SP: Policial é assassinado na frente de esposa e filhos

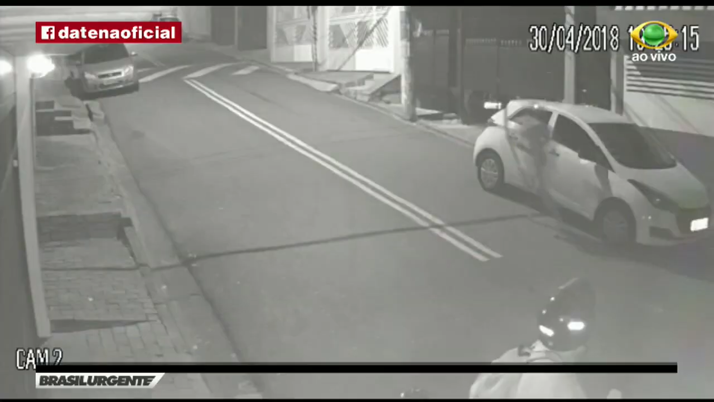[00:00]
As imagens de câmeras da rua mostram dois criminosos correndo a pé logo após o crime.
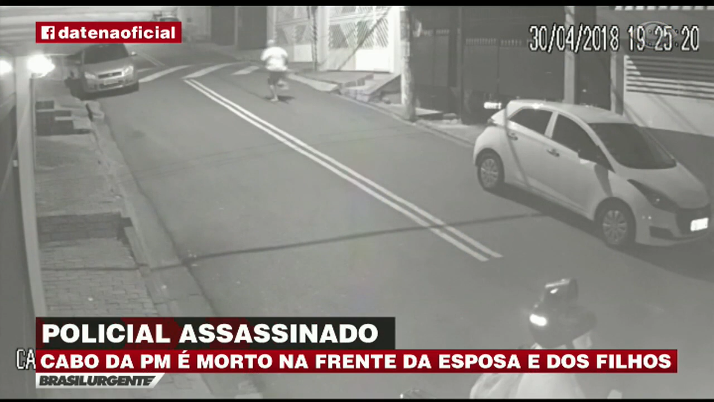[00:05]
Um deles, o da frente, ainda guarda uma arma na cintura enquanto foge.
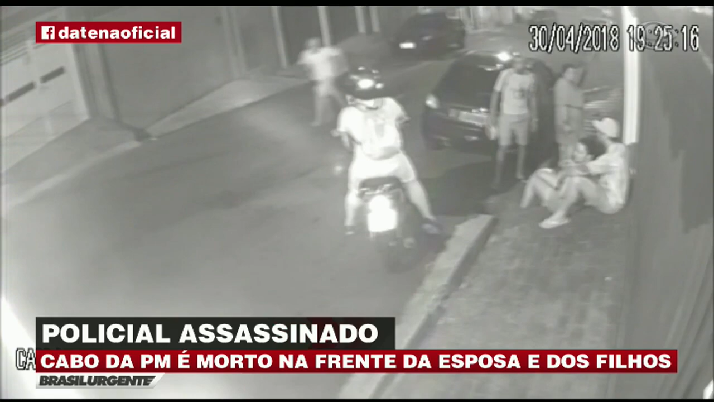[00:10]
Minutos depois, um acusado foi preso na região e reconhecido por uma testemunha.